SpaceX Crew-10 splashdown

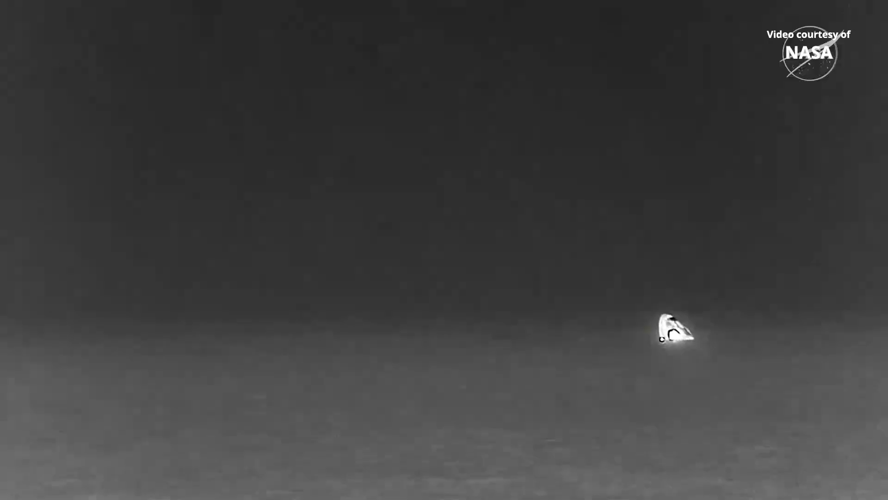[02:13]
There are those two shapes. All right, thanks. Thanks for having me going. I hope you enjoyed your time, guys. There are five.